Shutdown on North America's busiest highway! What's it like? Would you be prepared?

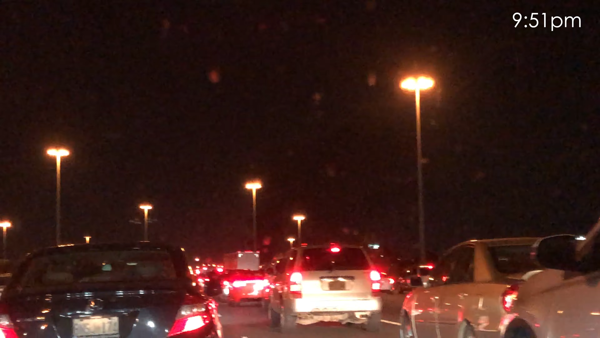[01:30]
a massive vehicle fire, right at the cement divider between the express and collector lanes here, and as a result, let's just scan through here, the east 401 is pretty well solid from the 410 to just east of Dixie, where this problem is, this is a massive scene.
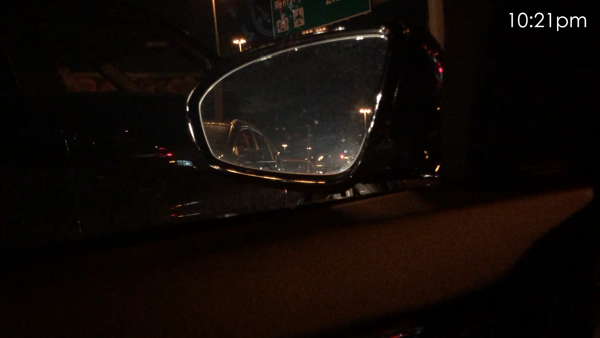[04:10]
It's time for Johnson. Weather together on the 1s with a look at the roads. Here's Kyle Hawking.
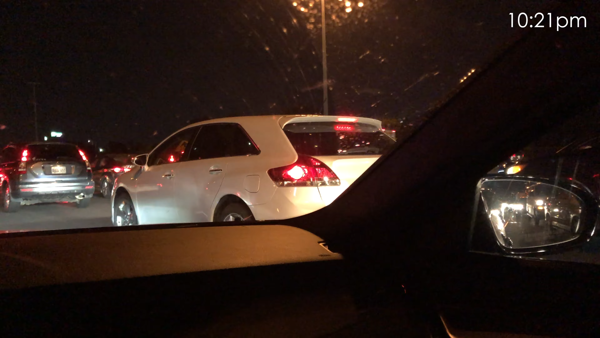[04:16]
This report is brought to you by 407ETR. We have a major issue on the eastbound 401. All express and collector lanes are completely blocked at Dixie because of a fire in the vehicle fire. This is a fire in the ground. So it sounds like once you get to the 403 and 410, you're going to be forced off of the eastbound 401. This appears as though it's going to be an extended cleanup that's going to have to take place.
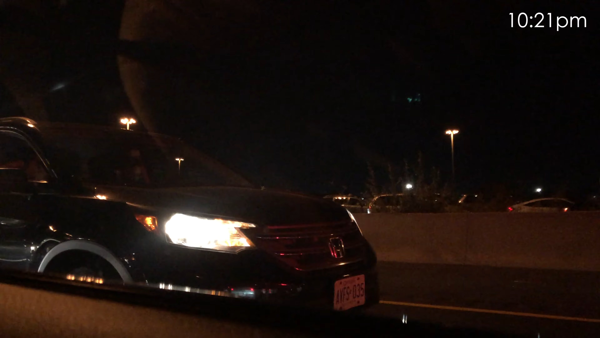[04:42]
So the east express and collector lanes of the east 401 are currently blocked completely at Dixie. Nobody's getting through at all. And it's at a standstill on the eastbound 401 from well before the 410 now, almost back to here Ontario, at least in the express and from the 410 and the collector... Must be a white truck. Wow, the thing is massive. Wow. It just totally stops. Nobody's moving because nobody's getting through at Dixie. Now the westbound 401 seeing delays through here as well. It's busy.
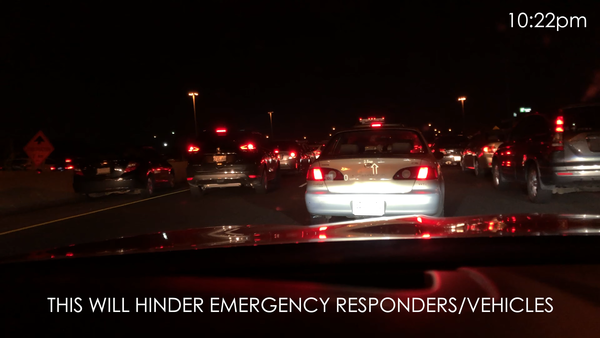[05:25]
They're not going to let them through, right?